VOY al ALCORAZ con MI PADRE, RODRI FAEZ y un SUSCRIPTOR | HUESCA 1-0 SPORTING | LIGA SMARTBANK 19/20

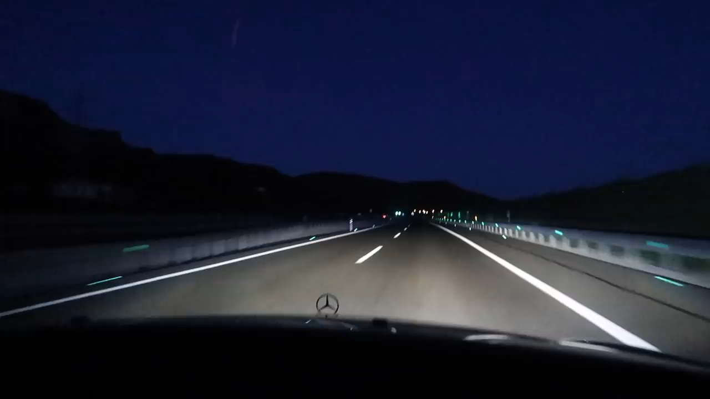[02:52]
No pensar que el coche este alumbra bien, ¿eh? No contar que estoy de broma. Dando el viento por aquí. Vamos todavía en Navarra. Acabamos de dejar Sangüesa. Aquí estamos. Ahora sí la pillé. Sí la pillé, Comunidad de Aragón, efectivamente. Ahí estamos. Aquí estamos. Aquí palos para la nieve. Como veis, hay palos a los lados. No contéis que ir para agarraros cuando venís borrachos. Y para la nieve. Bueno, pues voy a dejaros porque aquí ya no se puede grabar más. Hala el bache. Aquí está Jaca. ¿Cómo que no? ¿Cómo que no llegamos?
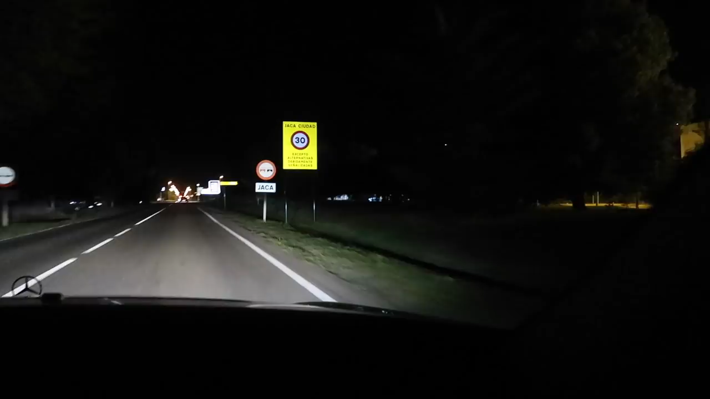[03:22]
¿Cómo que no llegamos, hombre? Aquí estamos, coño. ¿Por qué no contaba que llegaba? ¡Jaca! ¡Aquí va! Mira qué finuelo. Míralo cómo coloca. Colocando la pantalonada.